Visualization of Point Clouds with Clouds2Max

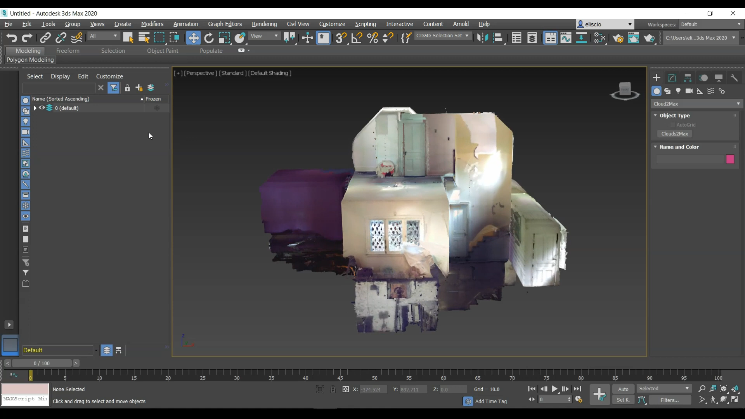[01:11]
So right now you can see we are looking at the colors of the point cloud and that's pretty clear. I think I'm going to select the point cloud here and look at the settings here. So the first thing to note is something that's going to be important.
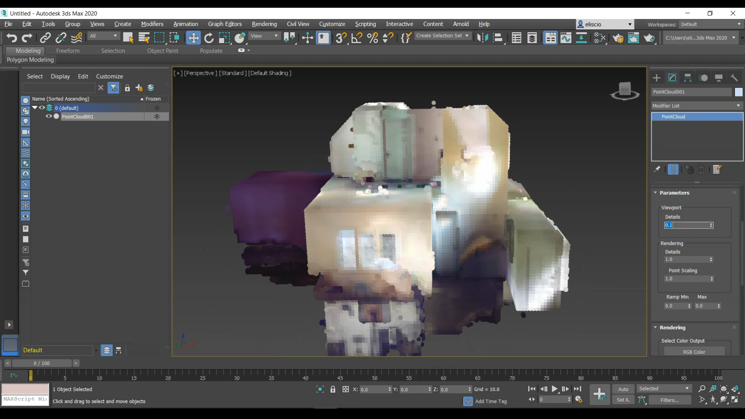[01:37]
So if you want to recover some of the details back, we're going to make this details setting back
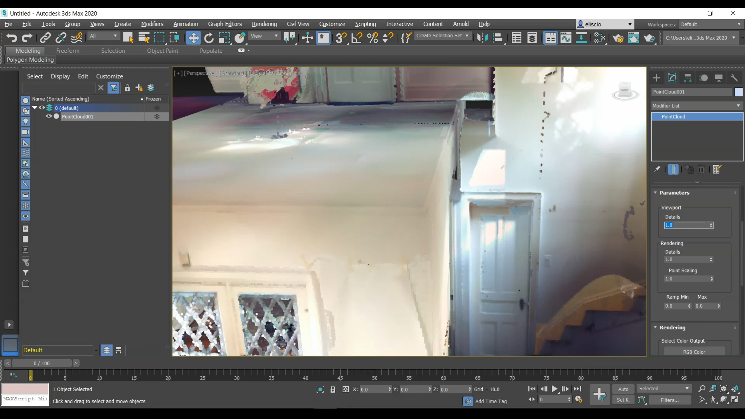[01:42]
to one and you'll see that it kind of snaps back in and we get all our details again. So let's just try that one more time. I'm in here. I'm going to choose 0.1.
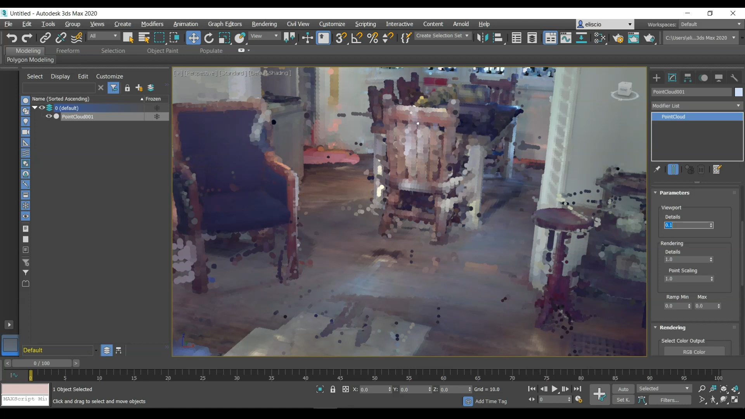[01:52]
You'll see that the point size increases and it looks kind of rough, but it performs well.
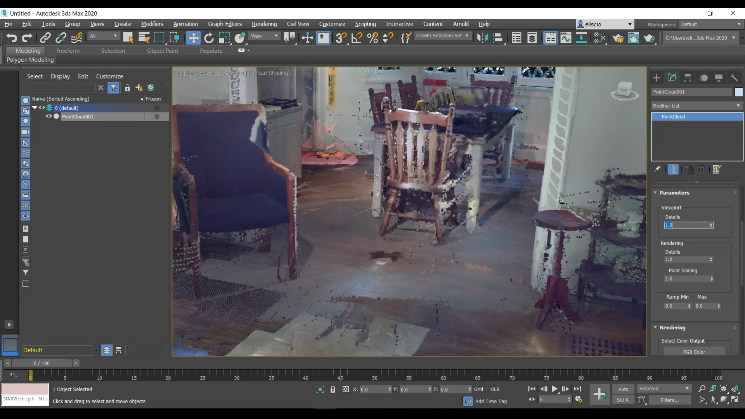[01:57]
And I'm just going to hit one and then you'll see that it goes down to the full detail and it looks pretty good. There you have it. That's all there. Now in terms of the colors, if I scroll down here, there's really three options.
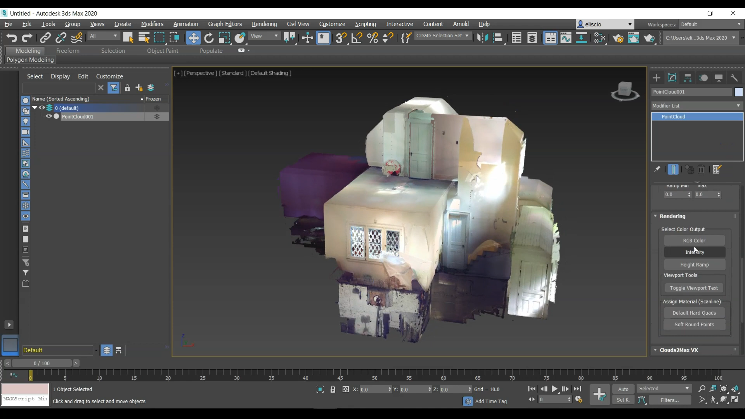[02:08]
So the first one is the RGB color and that's what we have right now.
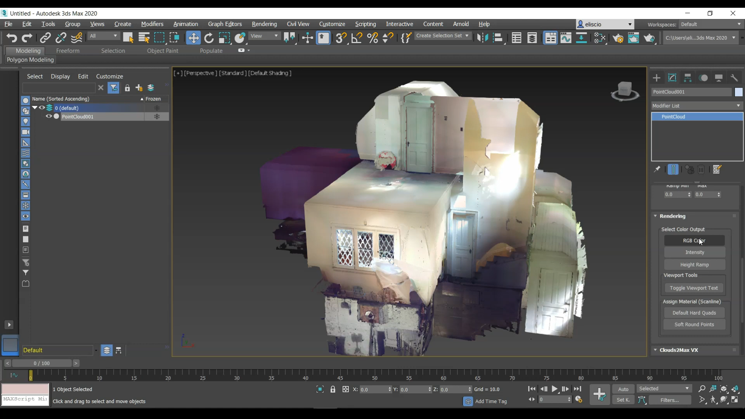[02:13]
So long as your point cloud has some color, this is what you would display. The second is intensity. So if this is laser scanner data and you switch to the intensity, then this is what I'm demonstrating here.
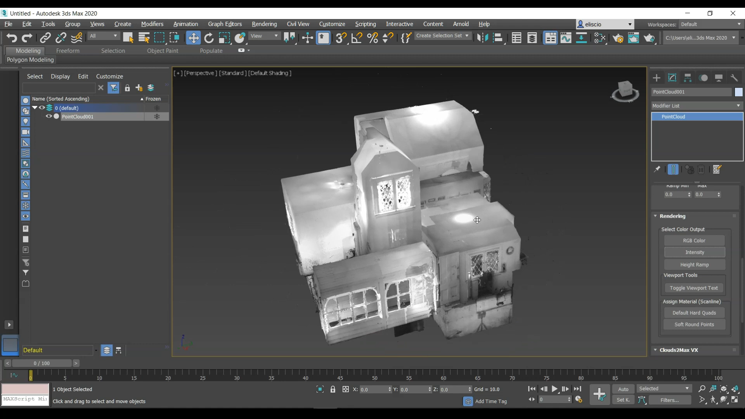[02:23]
You can see that I've lost the red, green and blue channels, but I'm showing the intensity channel, which is fine.
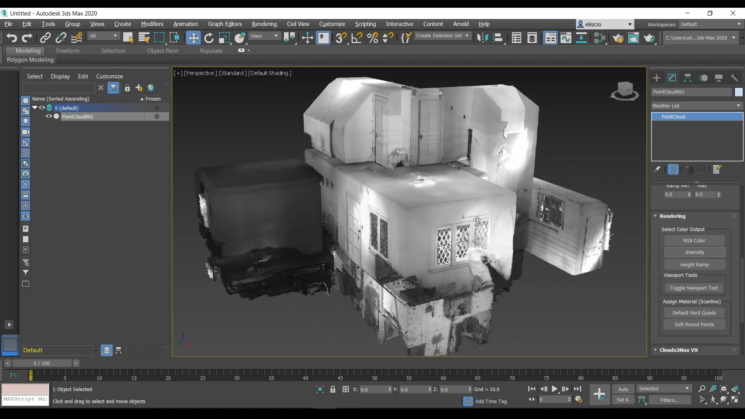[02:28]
The last one is the height ramp. I'm going to click on that and you'll see that it just turns red. Now for the height ramp, I need to go back to the ramp min and ramp max. So right now I'm just set to zero zero and all these points, if you remember, they were way off the ground.
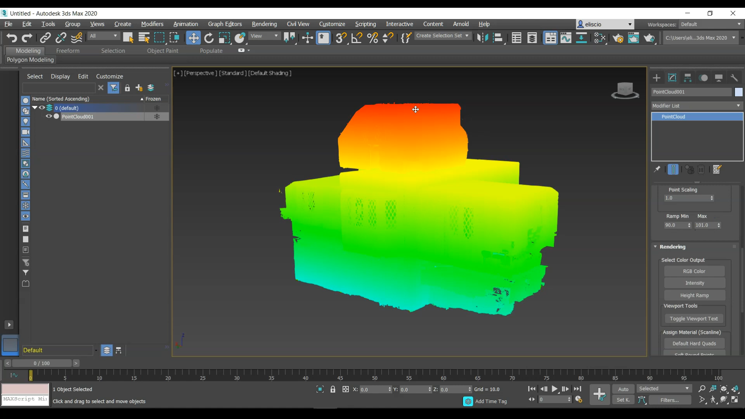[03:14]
You can see, I'm just getting a little bit of red on the top, and that's at about 101 meters.
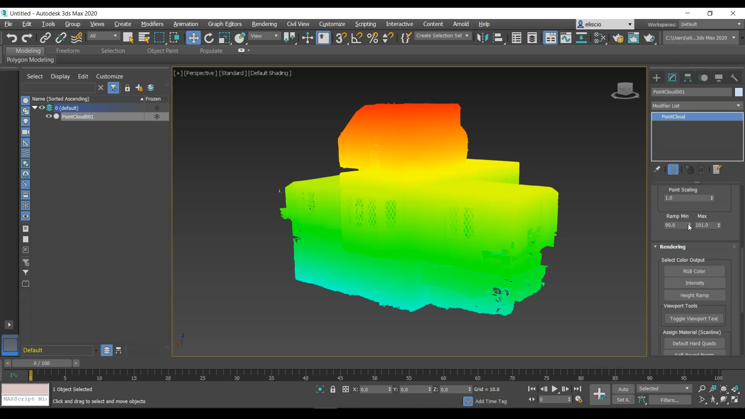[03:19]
And down at the bottom, I'm going to start increasing this until I see blues, something like that. What we're doing is we're showing that anything that's around the 93 meter mark down here, blues.
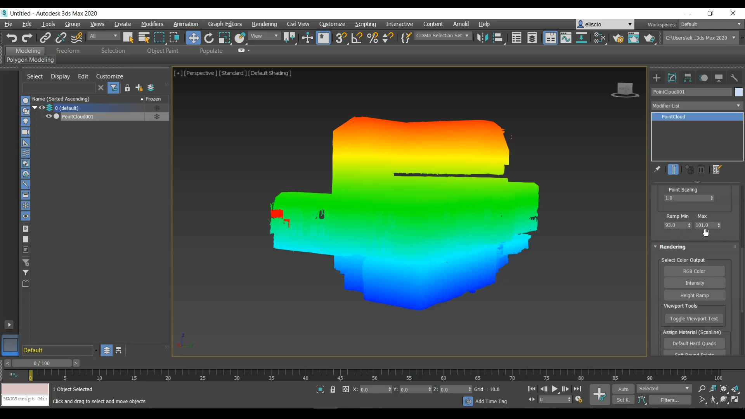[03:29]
And as we go up to the maximum at 101 at the top, they're now showing as reds. This is great to visualize a flatness or levelness, or if you want to see if a road, you know, moves up or down,
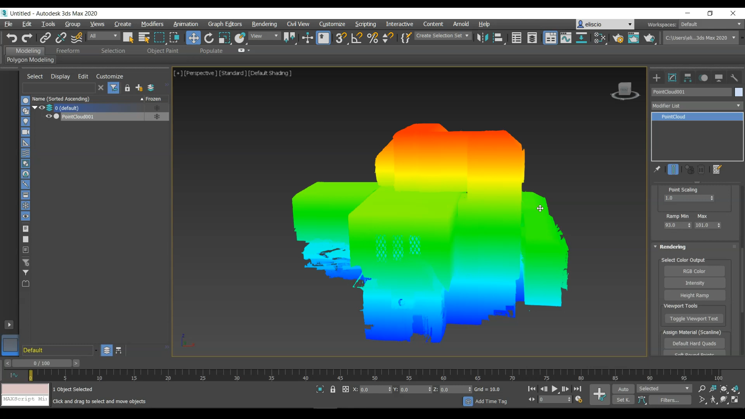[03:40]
you can set a sort of a cutoff level and this will be presented to you in a color ramp.
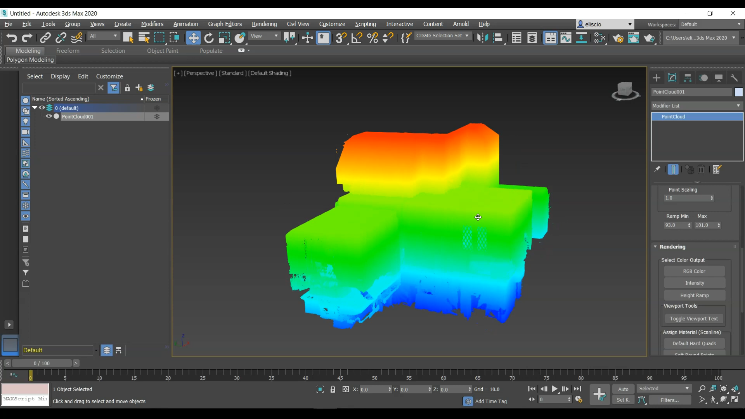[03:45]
And of course, if you don't want that, you just switch back to the RGB color. Now, one thing about the height ramp at the moment, the values that you enter here are based on the initial values when the point cloud is first brought in.